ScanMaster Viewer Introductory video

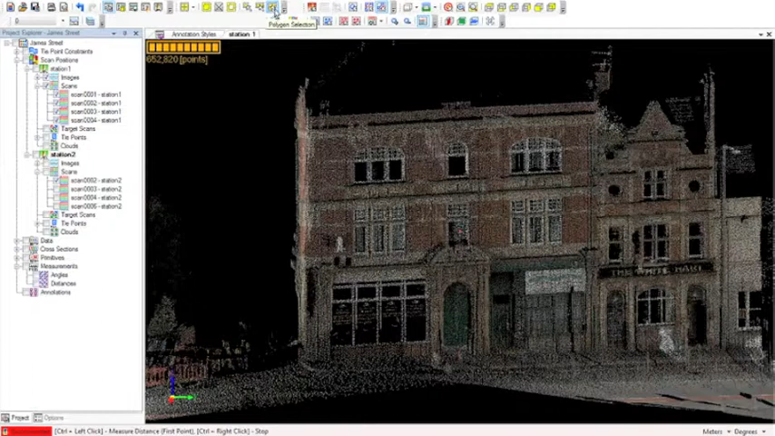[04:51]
selection tools here we've got point selection which as it suggests is just a single point rectangular selection or polygonal selection so the way I normally do this is select the area of interest so we'll just draw a polyline around the door
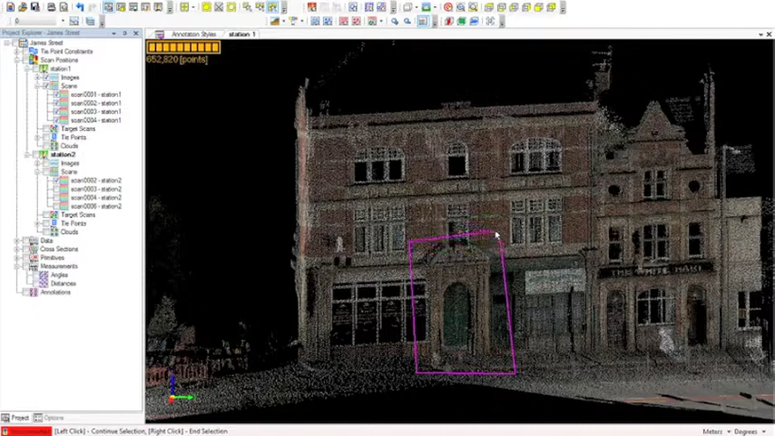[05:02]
and then when we finished right click and
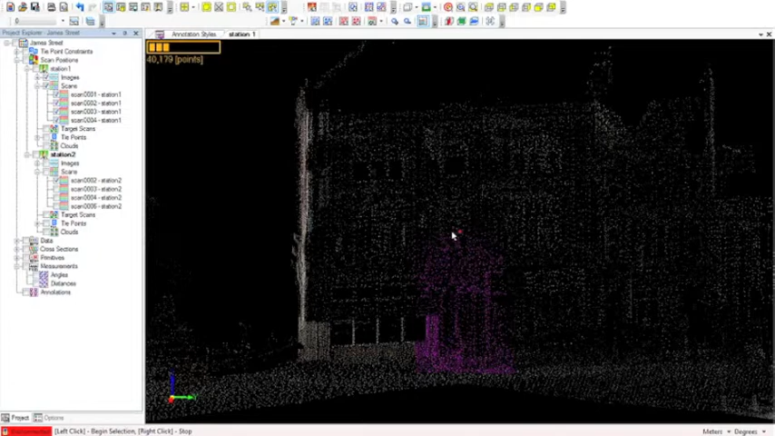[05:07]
we see that the selected points are displayed as purple because the doorway is what I'm interested in I'm going to use this button here to invert the selection I can also do that via
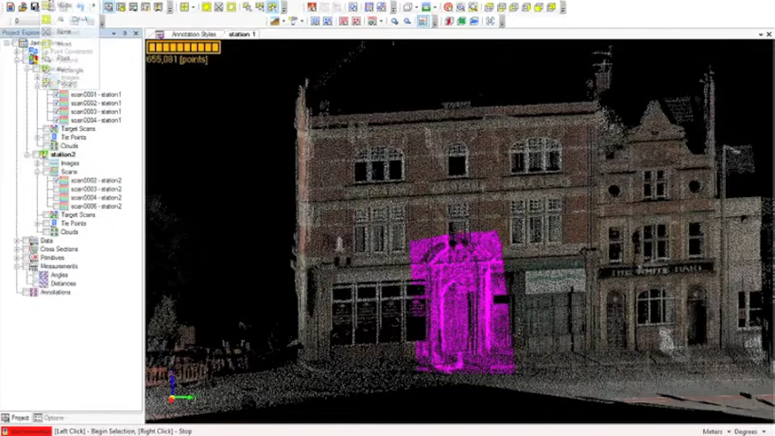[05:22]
select invert and now everything is selected apart from my doorway
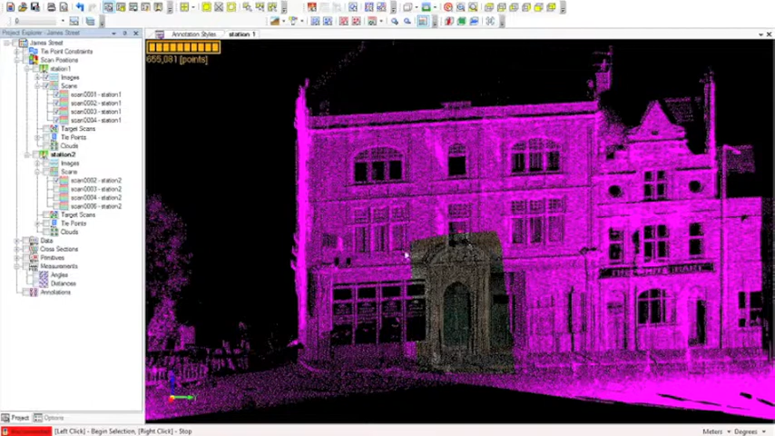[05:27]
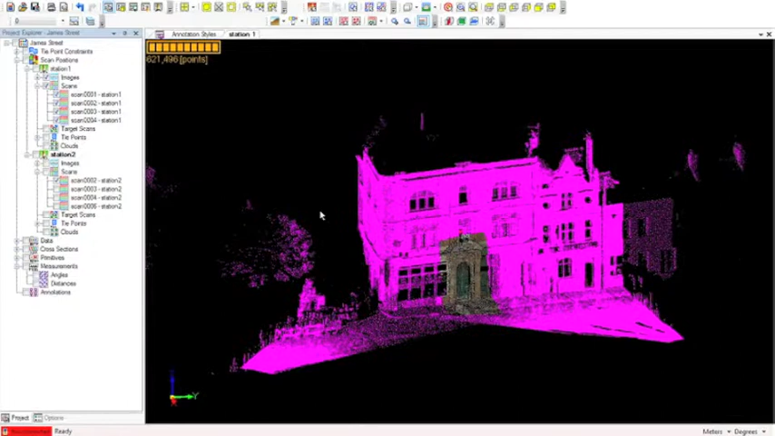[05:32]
and what I do now is choose this option this button called hide data and this will temporarily turn off all those points that are selected and I'm left with just
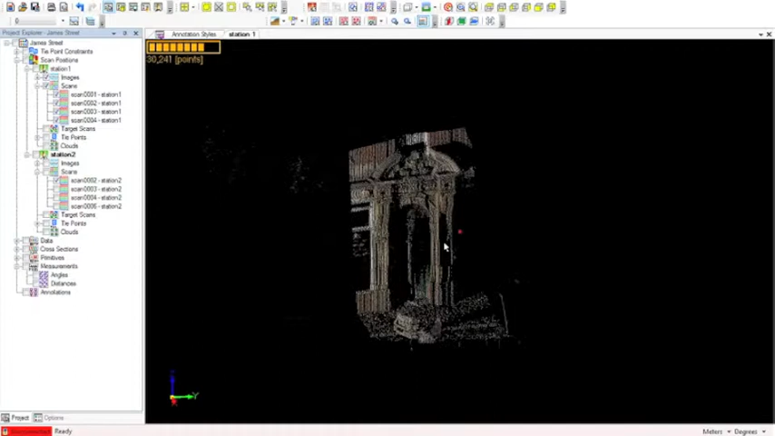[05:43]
my door if I rotate it sideways I can see some points that have gone into the building and also some points and some noise of people outside the building so I'm going to do that selection process again so we'll choose the rectangular selection this time draw a rectangle around my door
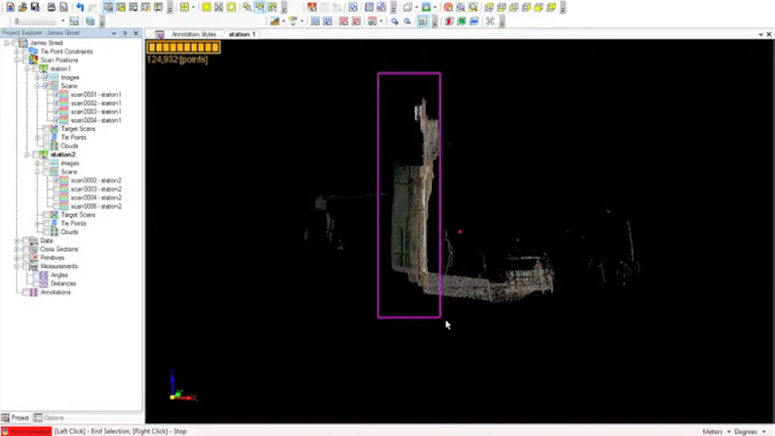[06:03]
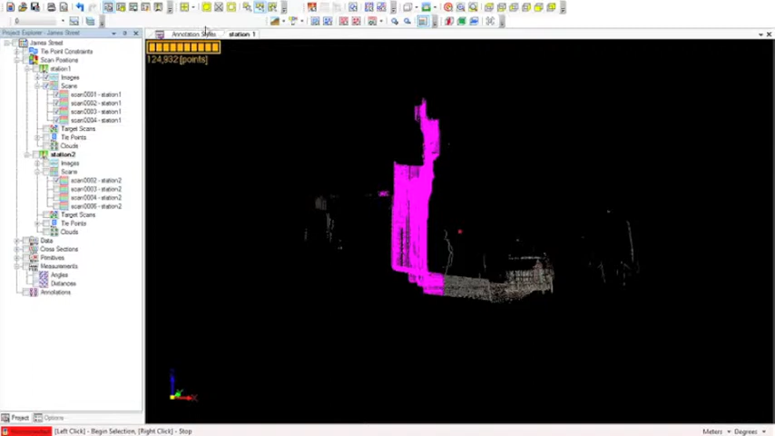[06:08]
those points are selected now invert the selection and hide the points
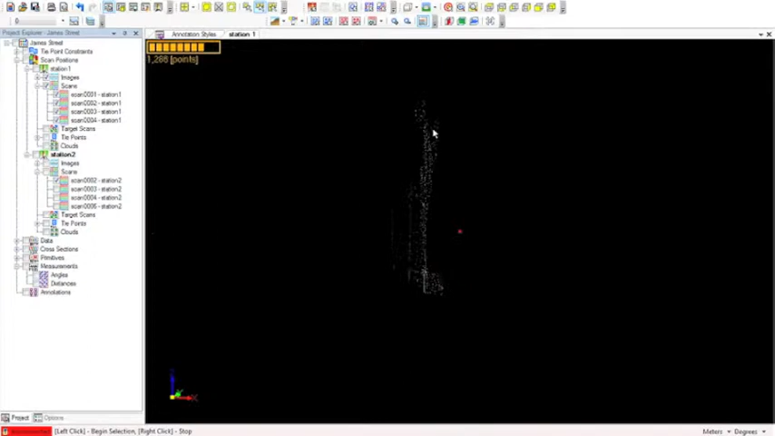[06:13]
so I'm now left with just my doorway
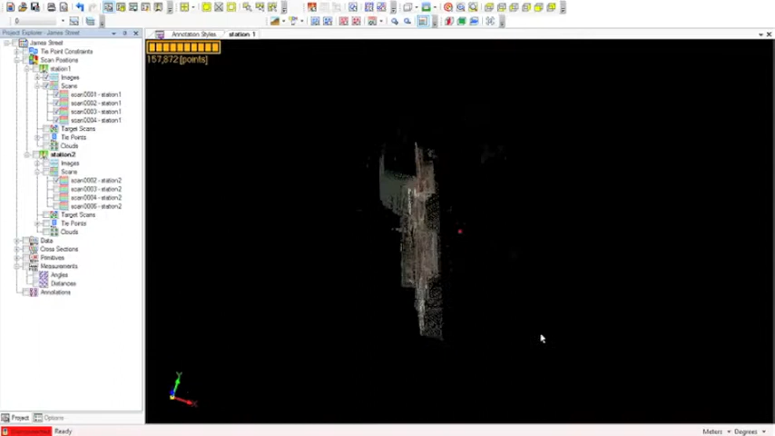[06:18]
and another useful tool at this point is the focus tool and this will set the center of 3d rotation about a given point that's what this button here is set target so if I click that and then there's a little tip down here on the bottom left it says control and left click to set the target so I'm going to control and left click on the center
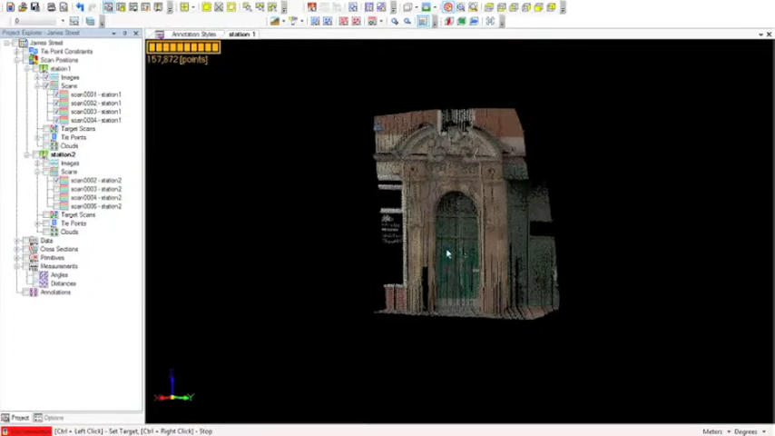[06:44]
of the door and now we can see that the point cloud rotates about that central point
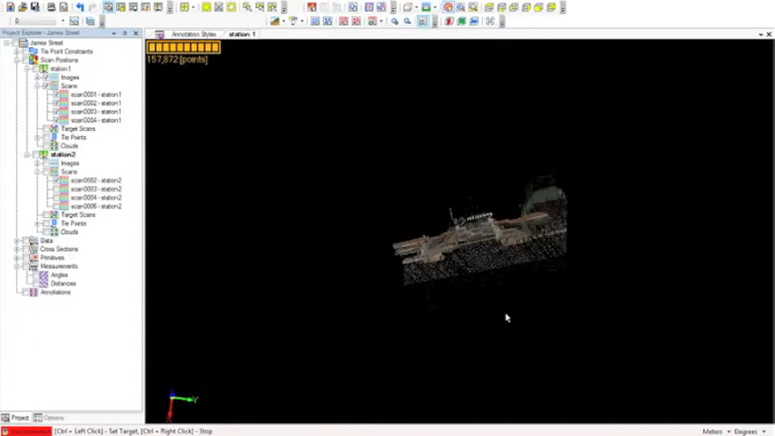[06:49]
now to measure the distance it's very easy we go to create distance and again referring to this little prompt at the bottom left it says control left click for the first point and control right click to stop so I will put my first point here so control left click and
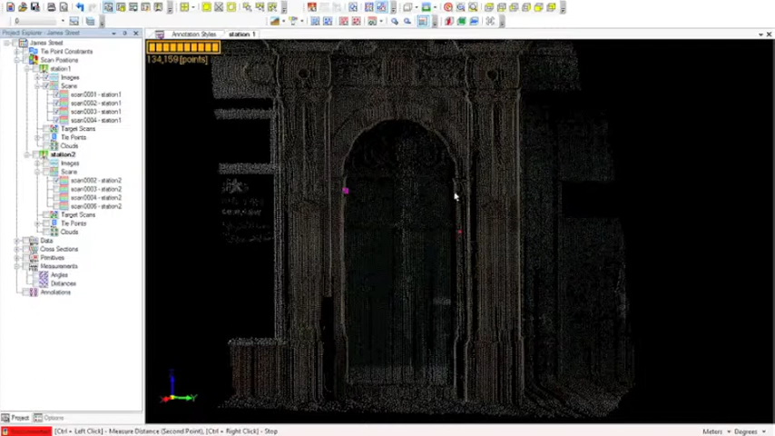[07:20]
then the same again here control left click and scan master pops
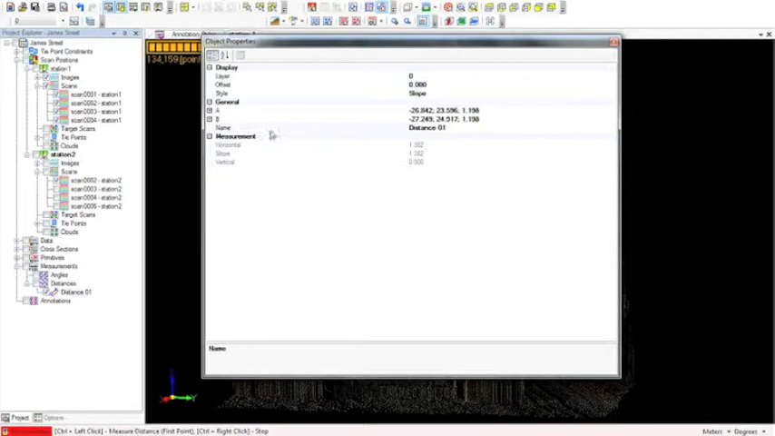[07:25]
up this box which has the information about that dimension displayed so there's the line going from left to right on the doorway and we can see displayed here the horizontal and slope distances
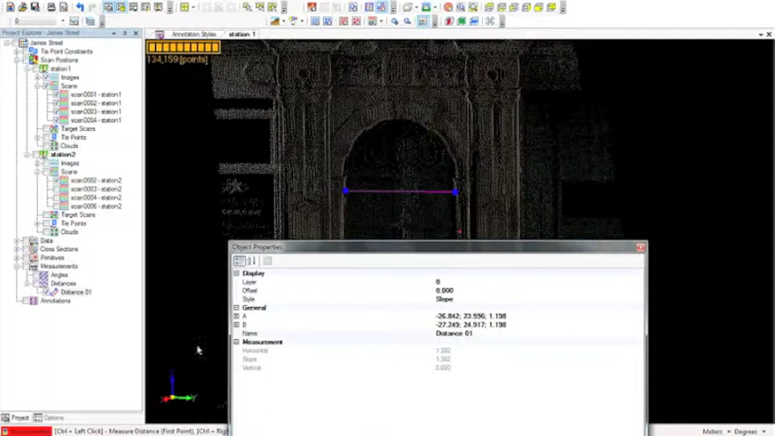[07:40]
next we'll look at measurement of angles on our point cloud I'll switch to intensity
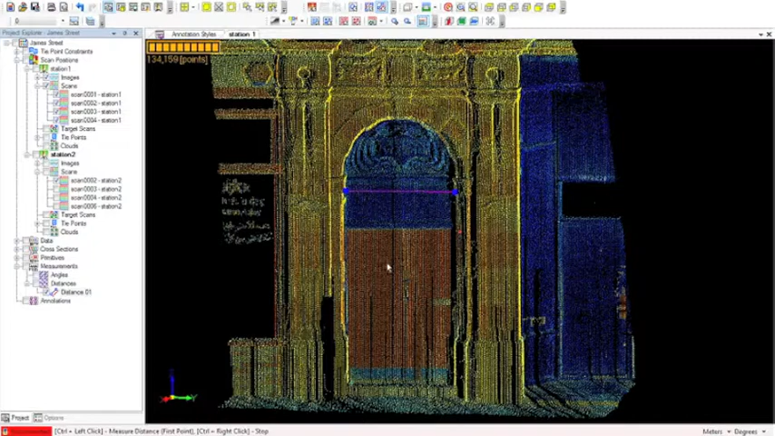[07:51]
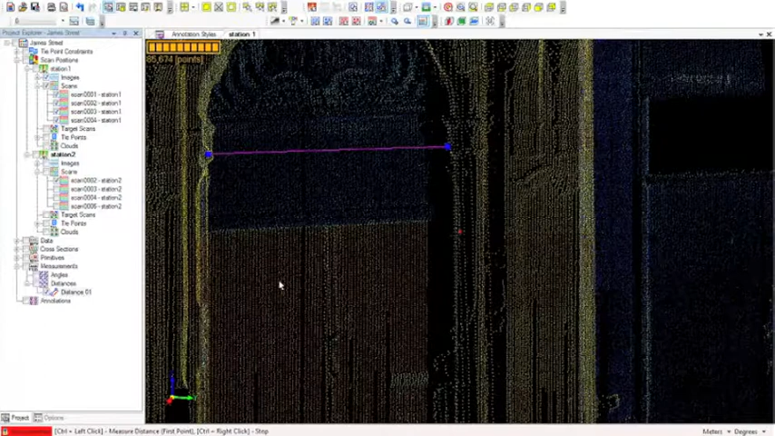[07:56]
and what we'll do is measure this angle here on this bit of door detail so just as we did with distances we go create angle and again we've got control left click so we'll start there
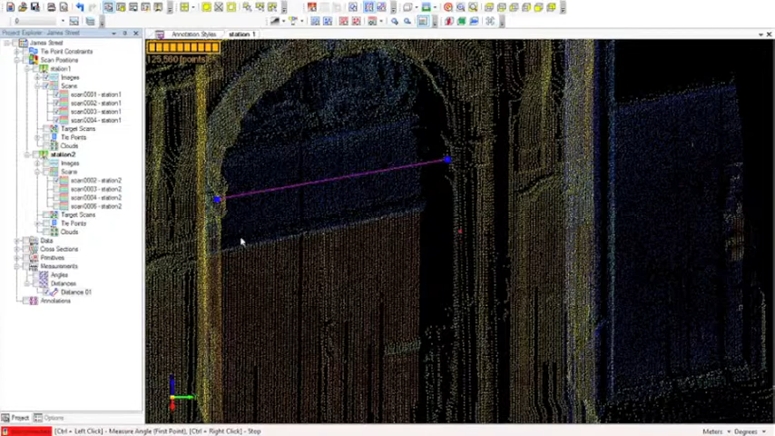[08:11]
those are my first two points and then my third point
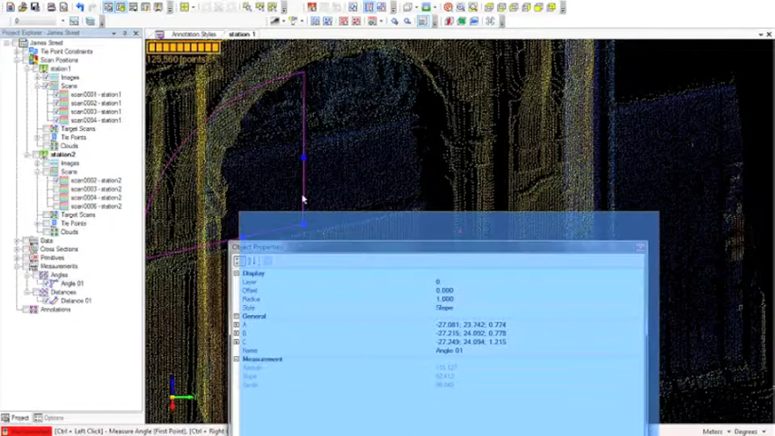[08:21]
and again scan master pops up this box with the angle statistics and we've got the azimuth slope and zenith of that angle